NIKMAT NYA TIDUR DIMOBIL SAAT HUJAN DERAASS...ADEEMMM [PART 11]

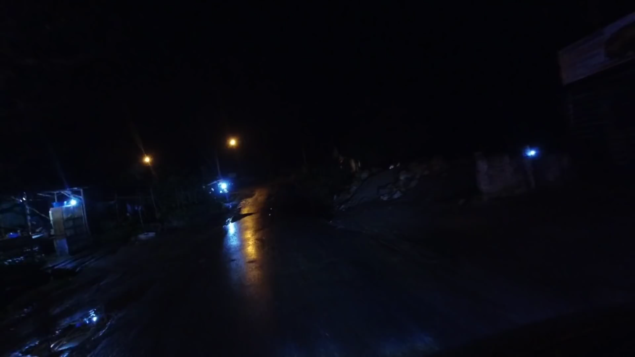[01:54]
Itu di atas tuh ada apa ya, kayak dekat bukit itu tuh kayak
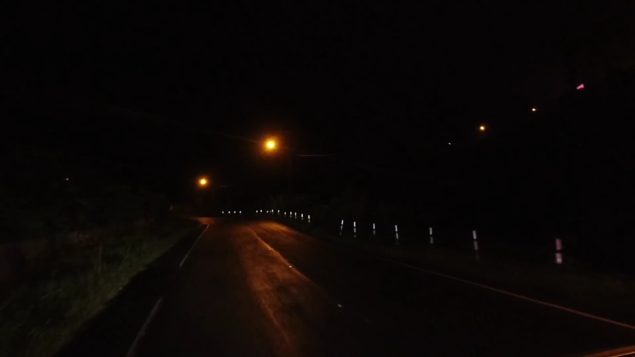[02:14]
lampu banyak, lampu terang besar ya, warna kuning-kuning gitu.